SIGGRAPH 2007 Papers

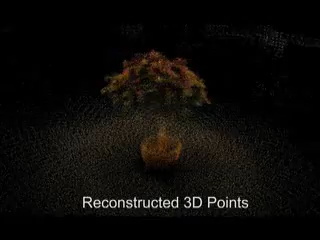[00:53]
This paper shows us how to capture the structure and appearance of a tree, or at least one growing in your graphics lab.